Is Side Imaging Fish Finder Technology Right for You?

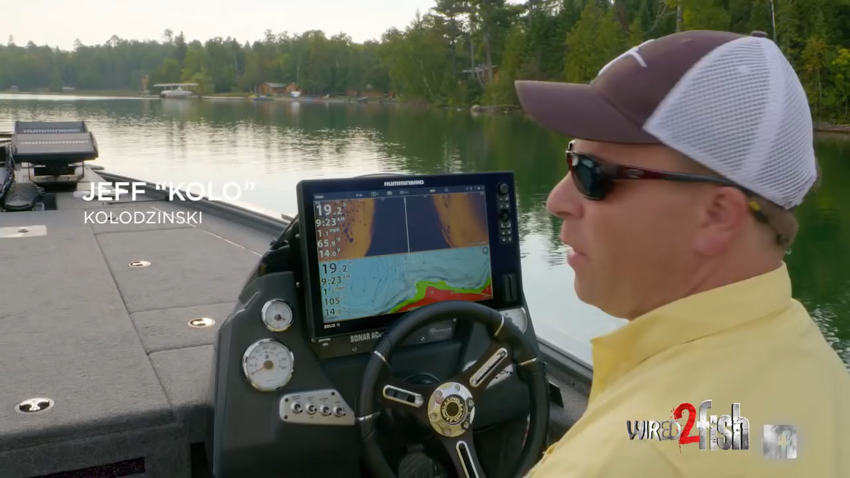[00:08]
So you might be out there shopping to fish finders to figure out which one is right for you and there's lots of choices especially when it comes to technology and screen sizes and one of the things I hear a lot of questions about is side imaging. Most everybody knows 2D sonar on down imaging and those sorts of things
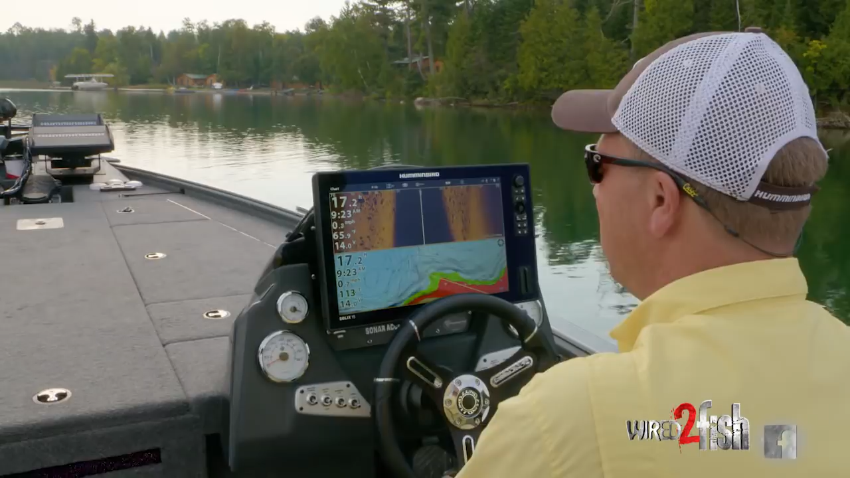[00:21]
but a lot of people still are looking to understand what side imaging is number one and is it even relevant or useful for you. So today I want to take you through a rock flat. I'm going to roll up on this rock flat.
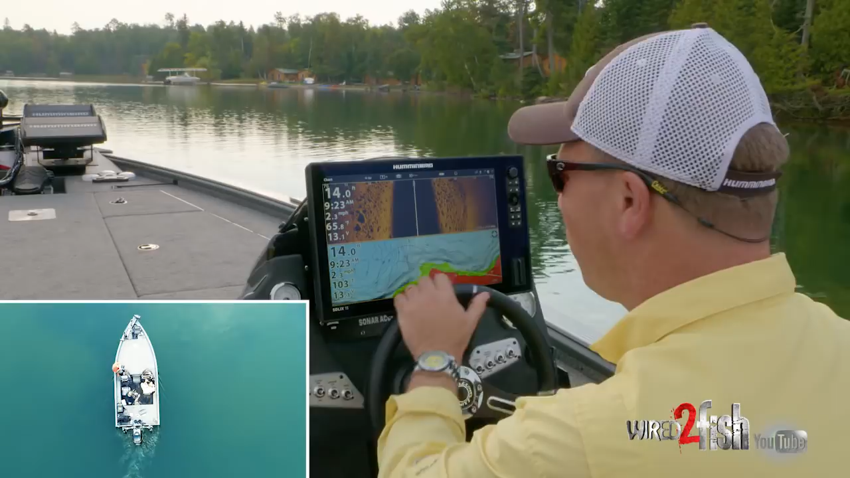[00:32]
I'm 14 feet there and I'm going to come along this edge and I want to show you some things that I'm seeing on this side imaging. I'm looking at a giant boulder field and just so that you know
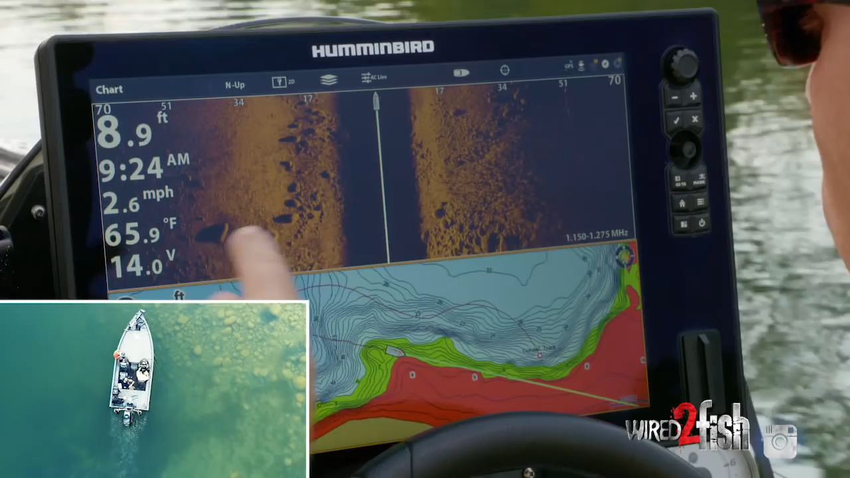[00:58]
On screen: depth 8.9 ft, water 65.9°F, speed 2.6 mph
One, two, three, four, five boulders and a little horseshoe.
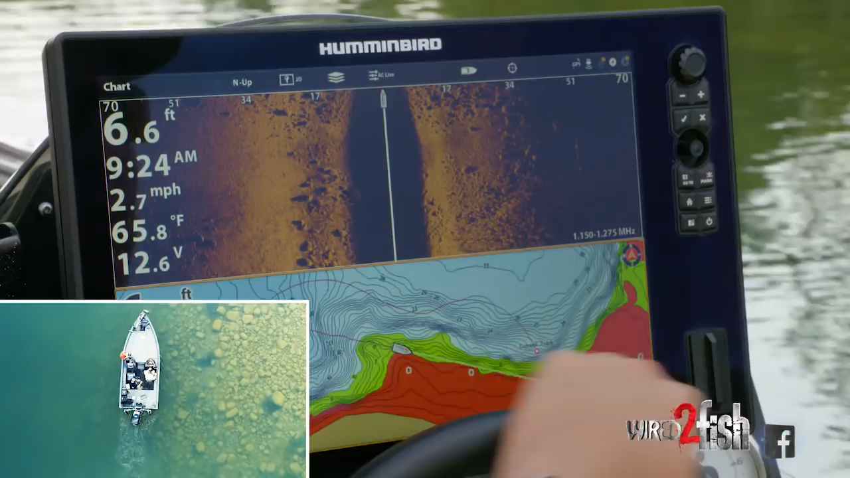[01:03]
On screen: depth 6.6 ft, water 65.8°F, speed 2.7 mph
It gives me that kind of incredible detail when I want to know what's underneath the water. Now I'm wearing some pretty sweet you know sunglasses that cut the glare.
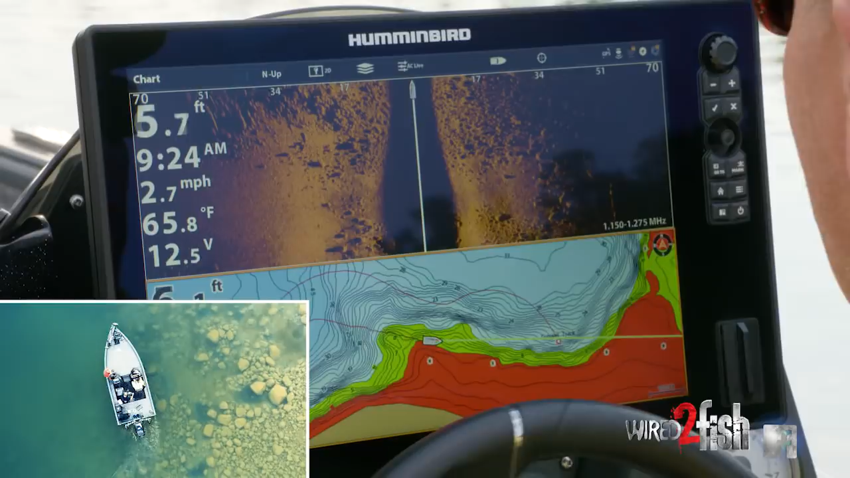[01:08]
On screen: water 65.8°F, speed 2.7 mph
The lenses are tinted right for this kind of light and I can see under the water probably five, six, eight feet.
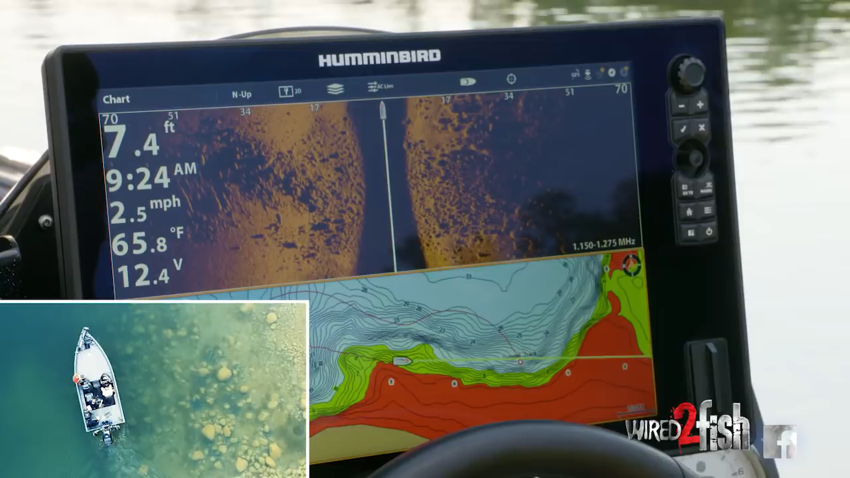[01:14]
On screen: depth 7.4 ft, water 65.8°F, speed 2.5 mph
But the question is what happens when you need to find structure and cover in 15 or 20 feet? Well that's where I rely on side imaging.
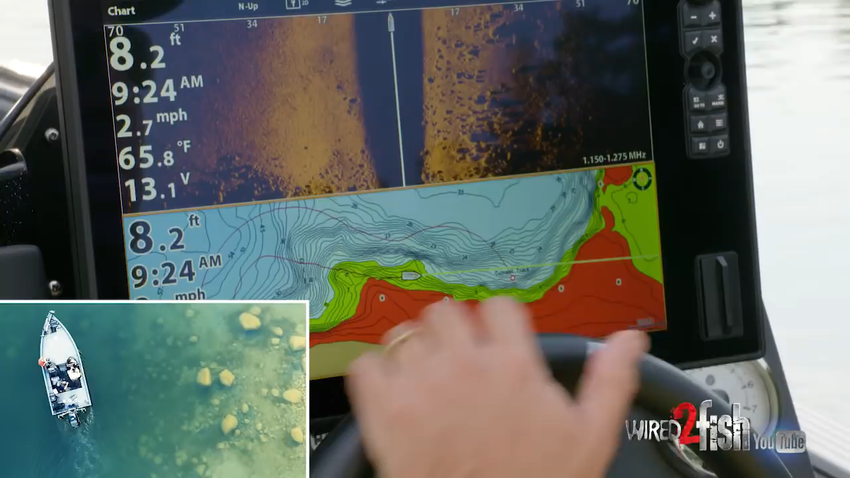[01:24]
On screen: depth 8.2 ft, water 65.8°F, speed 2.7 mph
I can look out away from the boat a good distance and right now I'm looking at a huge boulder field on my right.
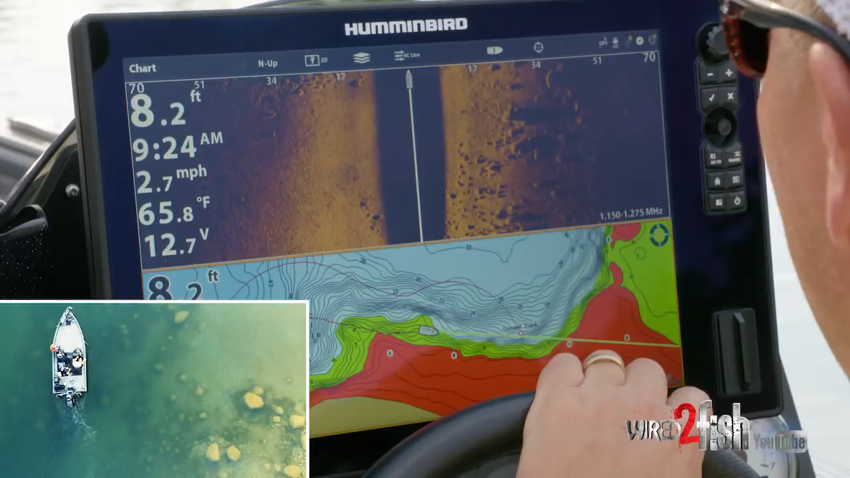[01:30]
On screen: depth 8.2 ft, water 65.8°F, speed 2.7 mph
There was you know really nothing and now there's a bunch of small boulders on the left hand side almost a little hump. We've just finished that there.
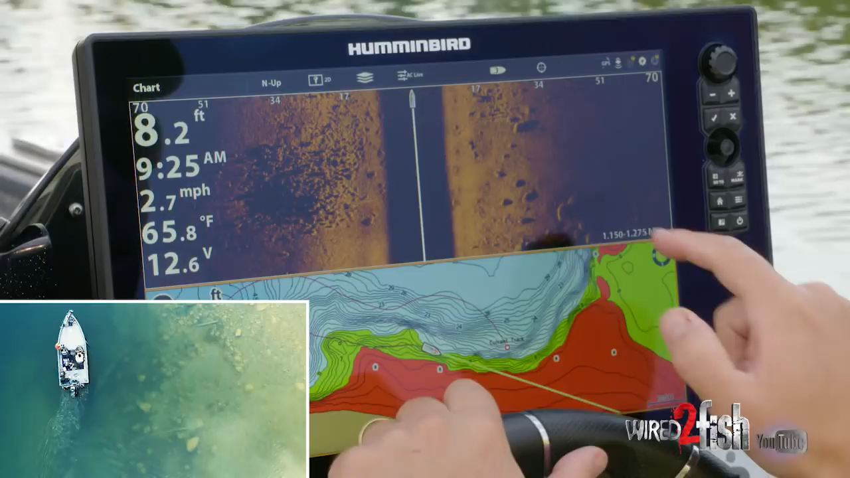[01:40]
On screen: depth 8.2 ft, water 65.8°F, speed 2.7 mph
I'm coming up on some larger boulders on the right hand side.
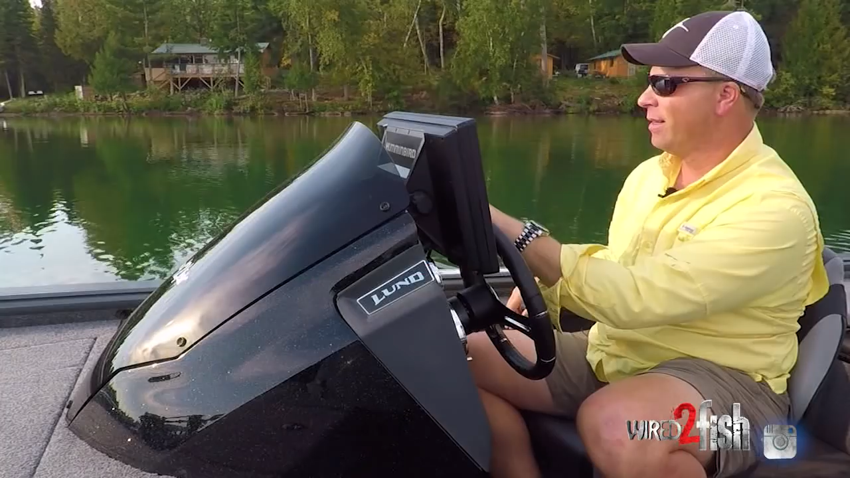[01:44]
I'm coming up on a boat lift here too. I may need to take a left off of this rock reef.
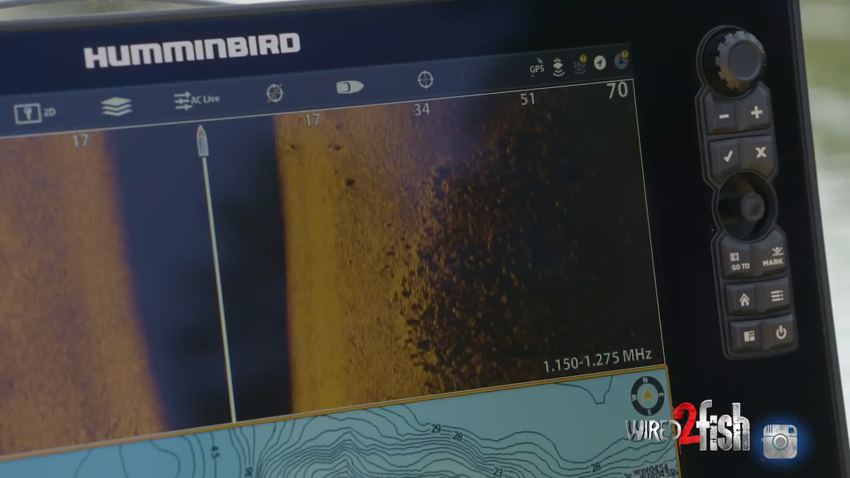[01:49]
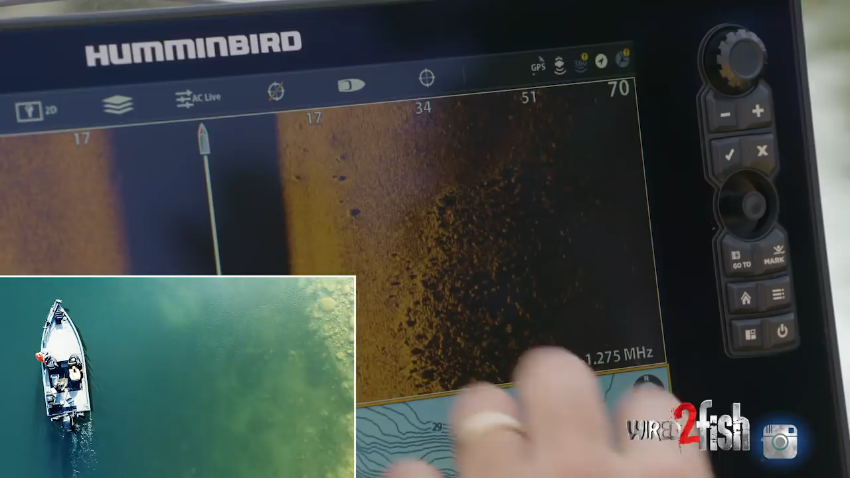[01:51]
The side imaging here that I'm using now is a mega imaging and it operates at a higher frequency and gives a detail that I've never seen before in side imaging. And for me that's important when you want to find things like
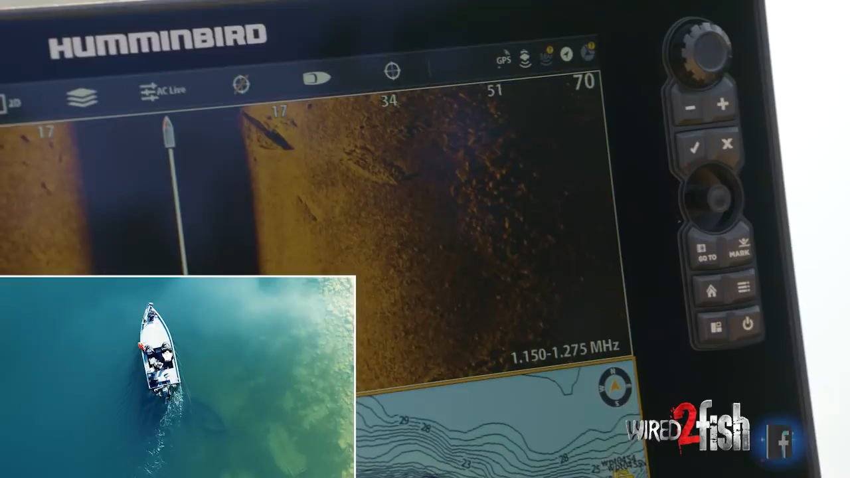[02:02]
that is a boat right there. I'm going to go full screen on this one.
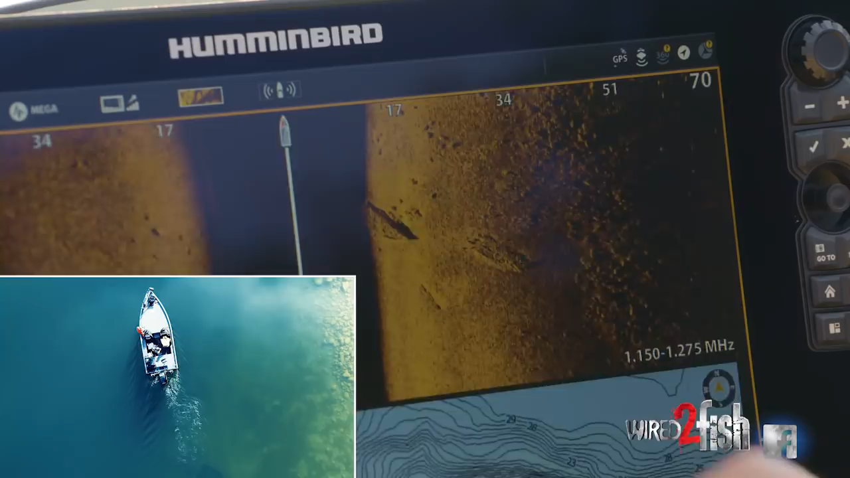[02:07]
Oh you got to check this out. That right there is a boat. So I'm going to kind of just zoom in on that.
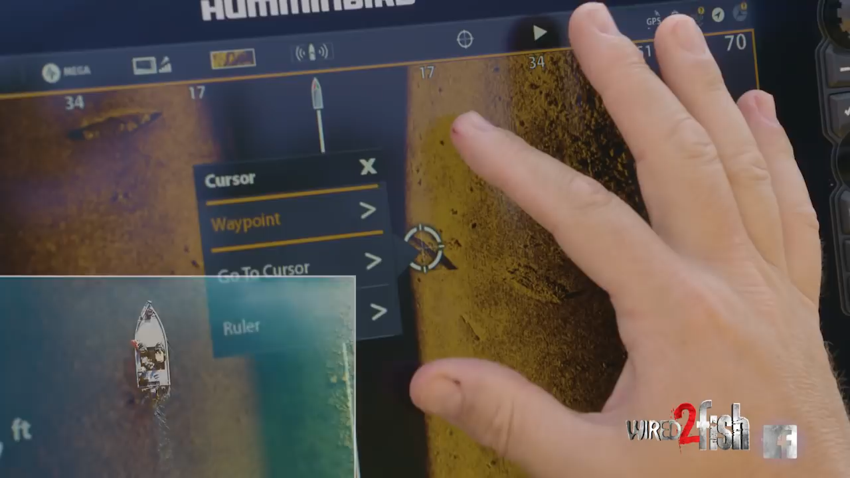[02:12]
Here watch this. Look at that. That is the bow of that boat.
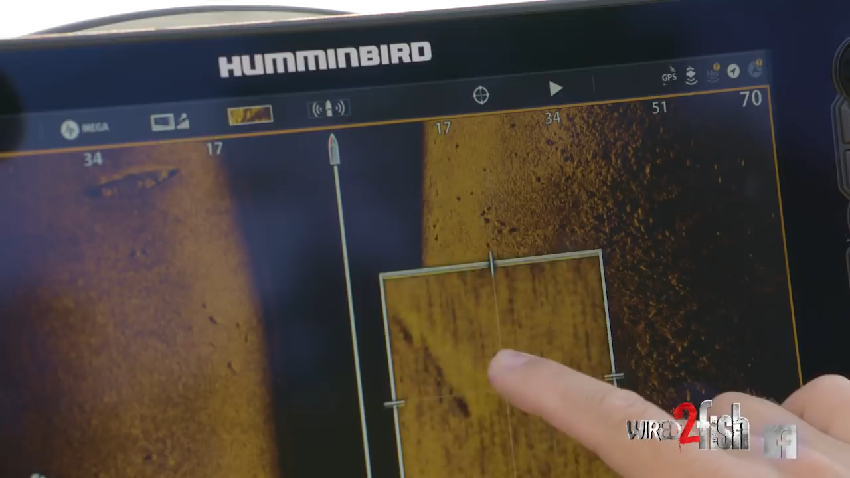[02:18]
And there's almost a divot there too. So actually I want to put a waypoint on that one.
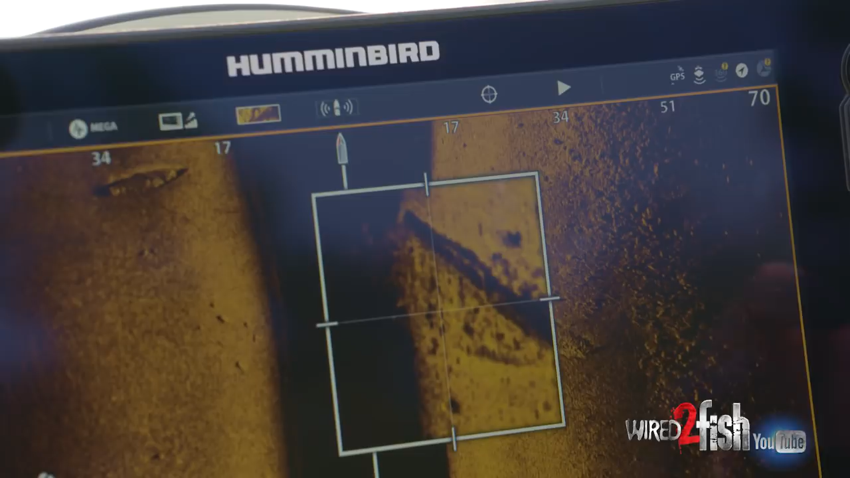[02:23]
You know what? There's not just one boat down there. There are two boats. That's incredible.